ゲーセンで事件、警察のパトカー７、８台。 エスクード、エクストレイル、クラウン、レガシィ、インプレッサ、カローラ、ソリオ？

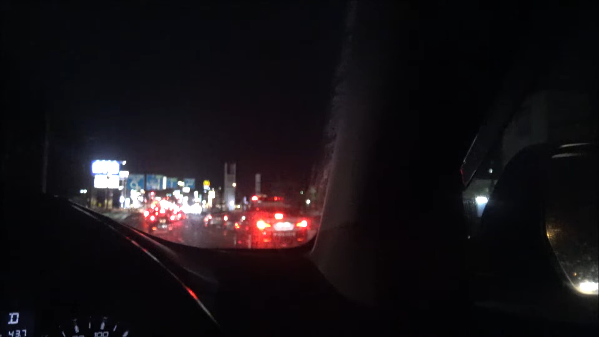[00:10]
何が起こったんだ
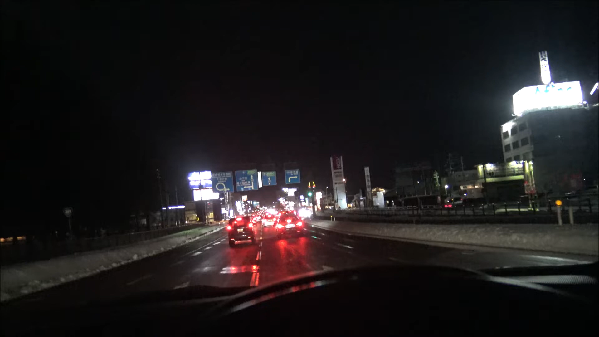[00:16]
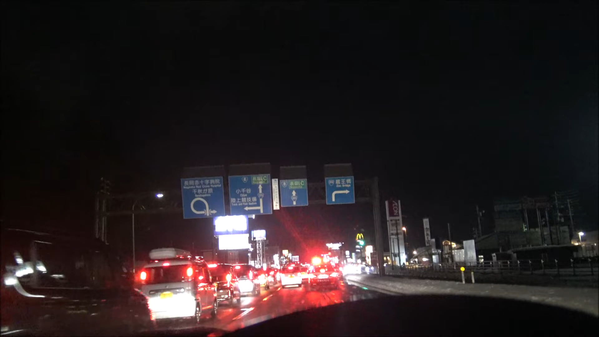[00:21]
パトカー直進?右折?直進だね右側出してね声入ってますけど自転車してるんですけどん?うんあ、いっぱいいる前にもいる
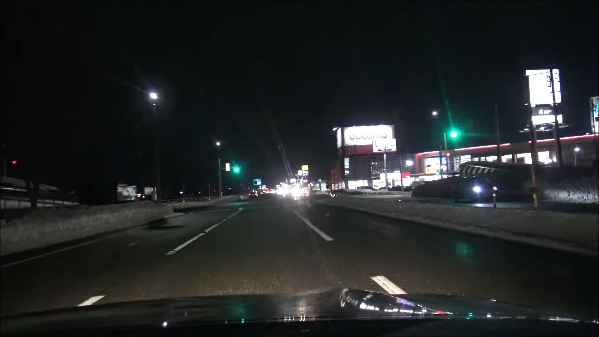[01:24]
何が起こった?何が起こった?そこだなアピーな喧嘩かいよあーみんな入ってくね一斉に